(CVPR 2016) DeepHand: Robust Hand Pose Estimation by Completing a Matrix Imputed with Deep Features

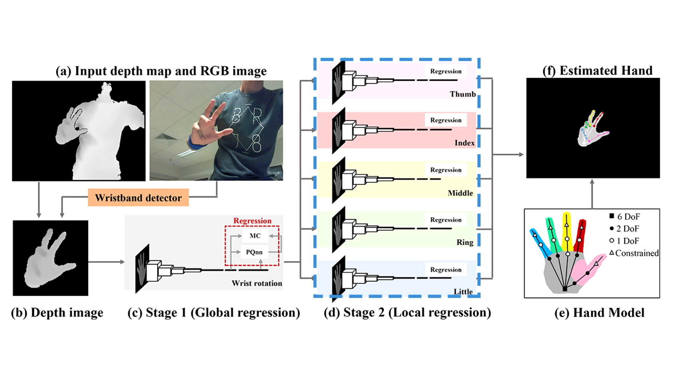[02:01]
These parameters are then used to render and display the hand on a multimedia screen.